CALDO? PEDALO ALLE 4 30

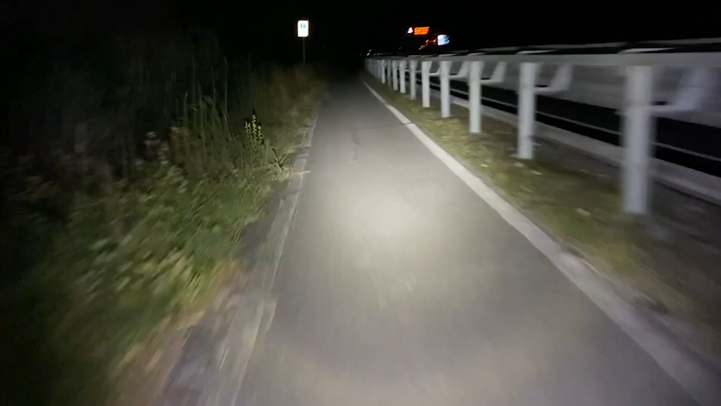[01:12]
ovviamente strade libere poco traffico finalmente si respira un po di aria pulita